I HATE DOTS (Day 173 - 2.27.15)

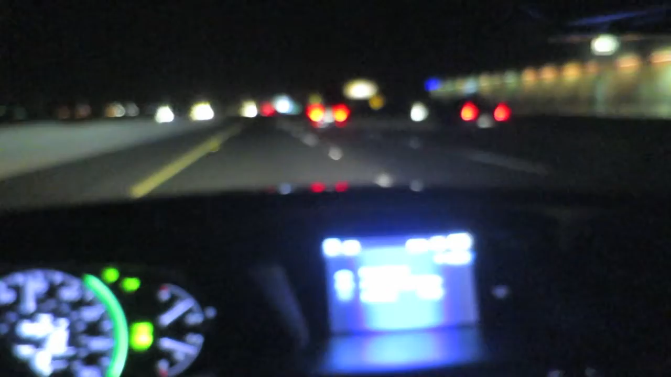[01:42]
I wonder if you even got my face. There you go. Now you can see the drive. That's what it looks like. I got a strong feeling that I just recorded myself, and everything was blurry. I hate it when that happens, but, yeah, you can see that's what my drive looks like right now. It's just not much cars at all, which is awesome. I like it having no cars,
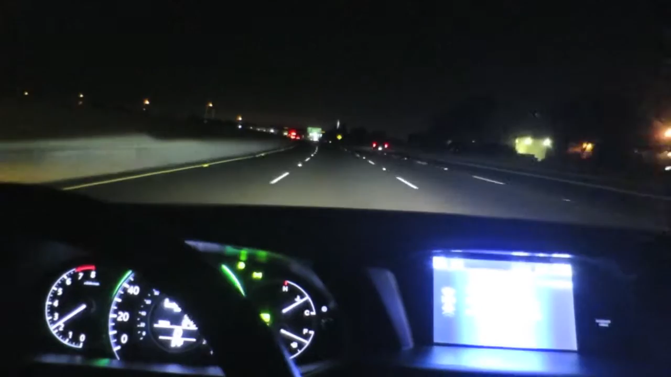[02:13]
so I can just cruise at the same speed the whole time going straight. So, yeah, that's the awesome part. So, currently, I got these small white spots on my car.